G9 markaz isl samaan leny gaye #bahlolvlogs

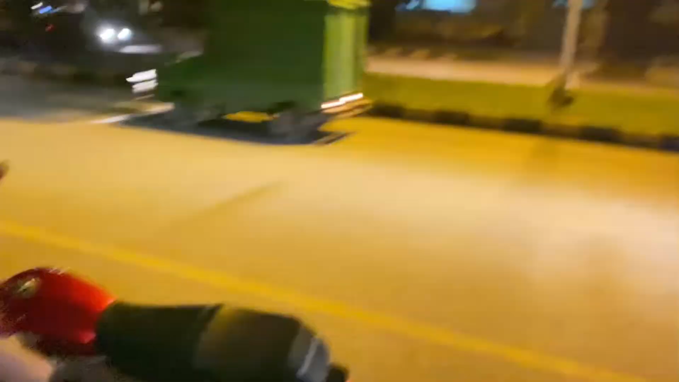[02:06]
کجھ آگے چاہ کر یہ تو ابھی روڈ پہ رکے ہوئے ہیں تو